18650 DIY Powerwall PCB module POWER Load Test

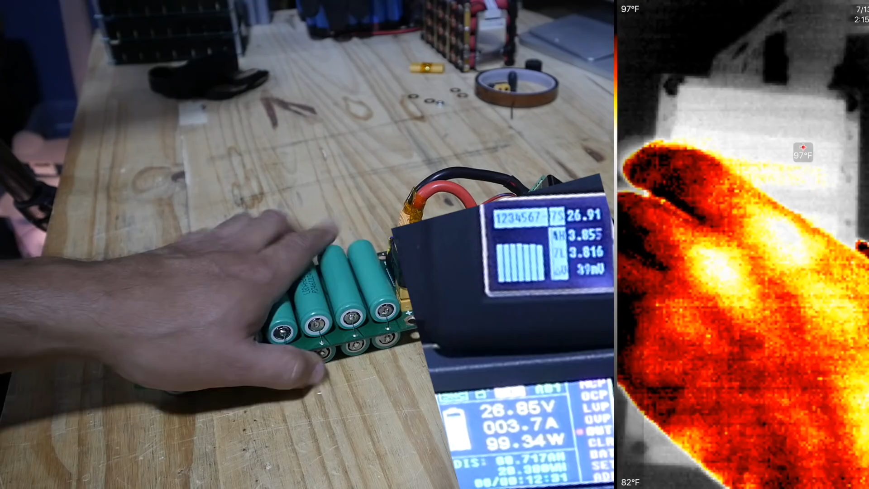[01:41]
On screen: spot 97°F, scale top 97°F, scale bottom 82°F
so these cells are still at ambient temperature the the fuses everything i mean there's no heat whatsoever i mean my hot is my hand is hot the batteries are not this is i don't know this is a weird thing let's uh let's load it up more let's really load it up boom okay now we're talking about 256 watts
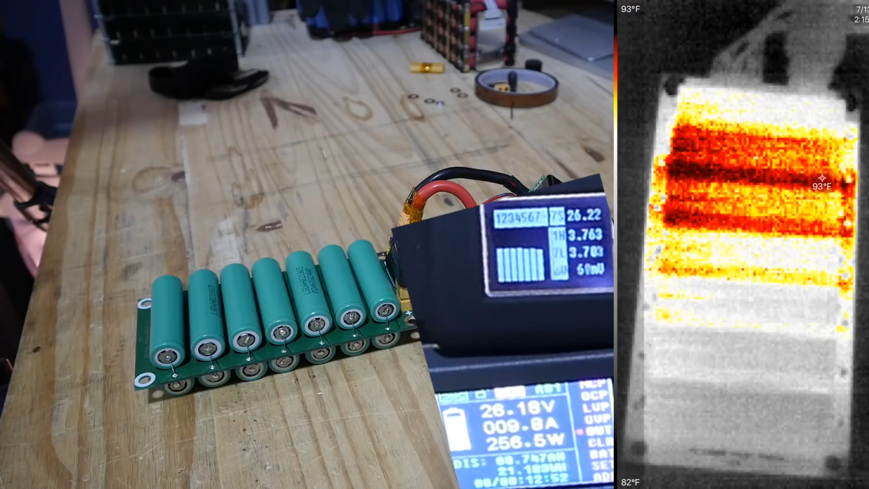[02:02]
On screen: scale top 93°F, scale bottom 82°F
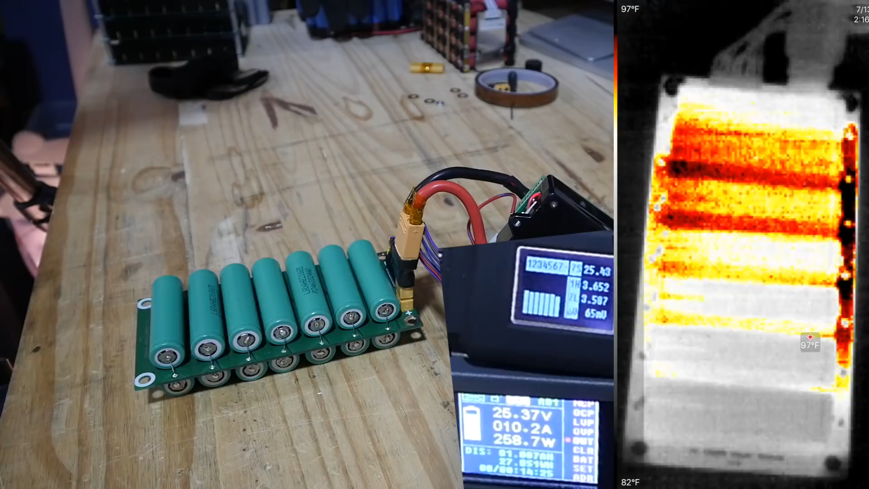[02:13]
On screen: scale top 97°F, scale bottom 82°F
all right now we're talking about 17 amps it's 400 watts surely we're gonna start seeing some oh there we go let's see
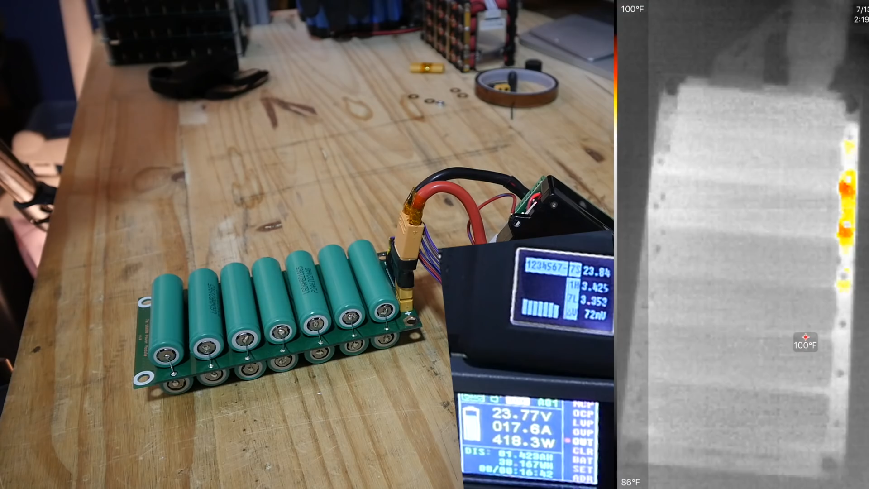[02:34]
On screen: spot 100°F, scale top 100°F, scale bottom 86°F
okay now this is starting to
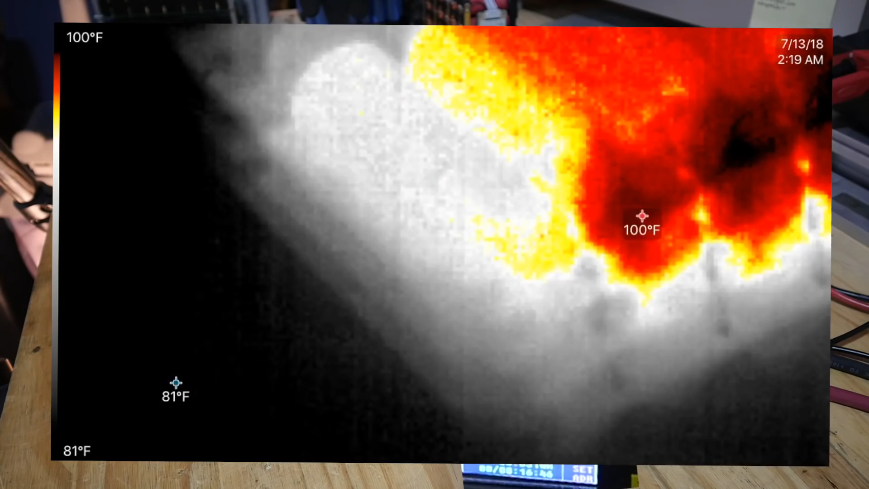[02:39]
On screen: scale top 100°F, scale bottom 81°F
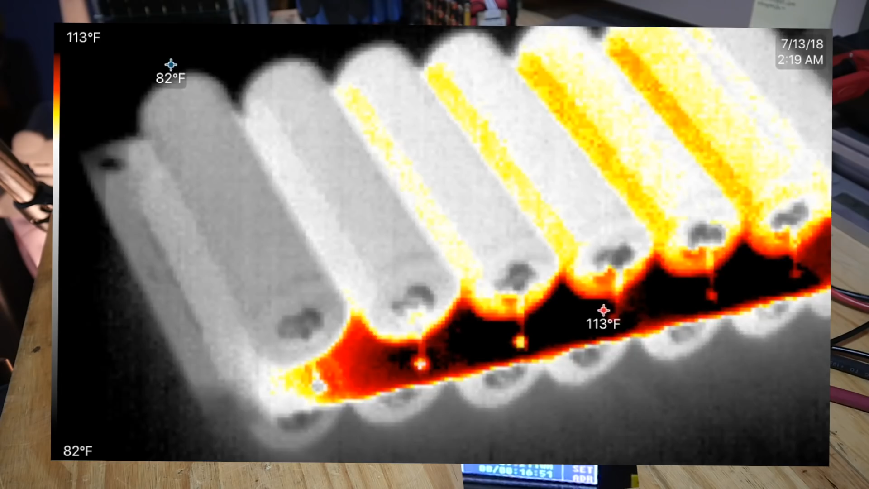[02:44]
On screen: scale top 113°F, scale bottom 82°F
the board is hot now right and what's hot oh i mean not hot it's 115 degrees
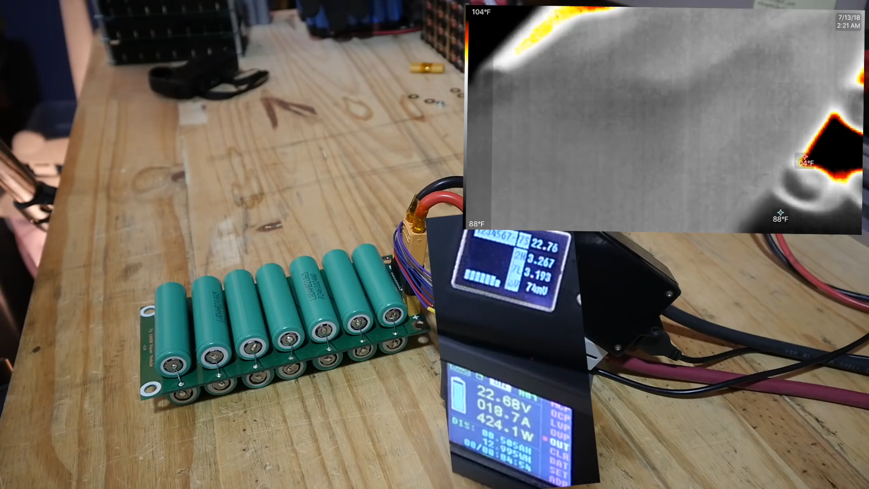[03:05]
On screen: scale top 104°F, scale bottom 88°F
these are all warm but nothing is hot i want to see that